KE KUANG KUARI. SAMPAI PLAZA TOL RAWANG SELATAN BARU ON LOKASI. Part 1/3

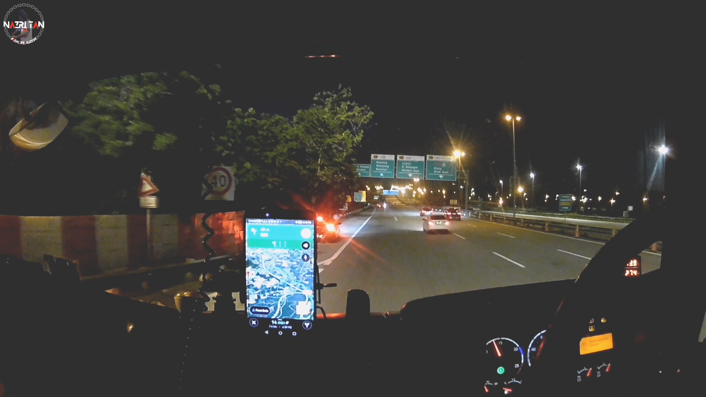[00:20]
tengkil. Barang ni aku isi dekat
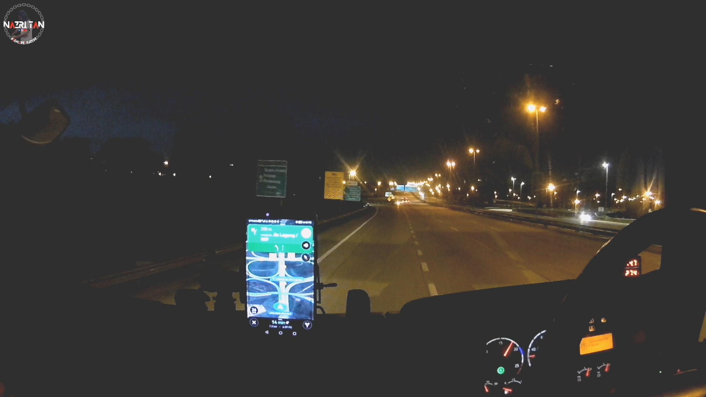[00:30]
Kuari, dekat Pajam. Ni nak hantar kawasan Kuari juga, tapi dekat Kuang. Tempat ni aku tak pernah pergi, nanti nak masuk jalan bawah ni.
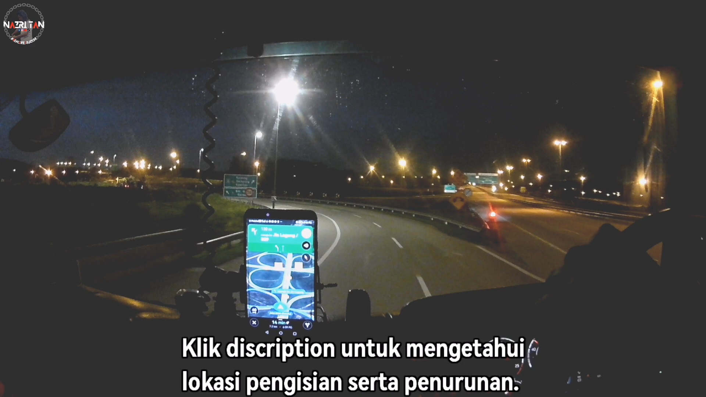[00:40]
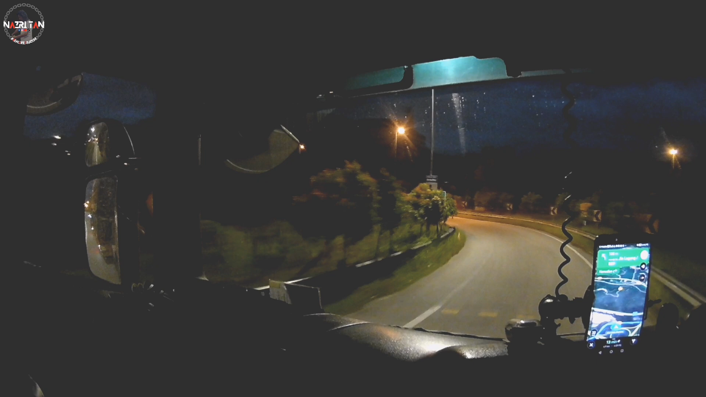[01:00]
Lalu balik jalan yang sebelah ni, tapi kena apa, kena U-turn.
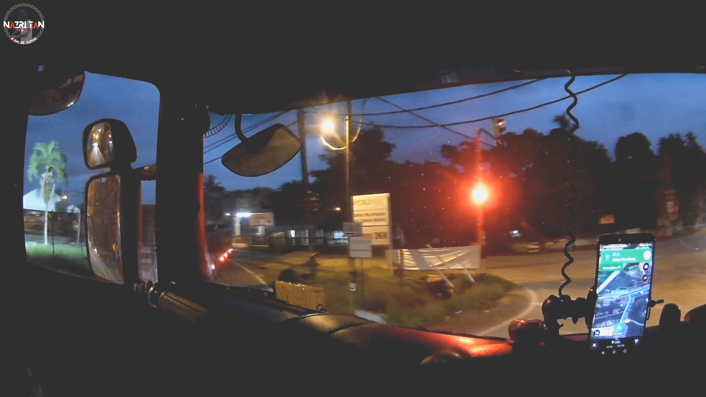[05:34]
mami cakap tu, sumpih. Hati-hati untuk pemandu lori dan hati-hati juga untuk kenderaan kecil. Kena alert buat simpang dia tu. Macam tak berapa sesuai lah untuk kenderaan panjang. Tapi ini je jalan yang ada. Kalau kata jalan yang daripada ABMC Rawang tu, beberapa tahun lepas lah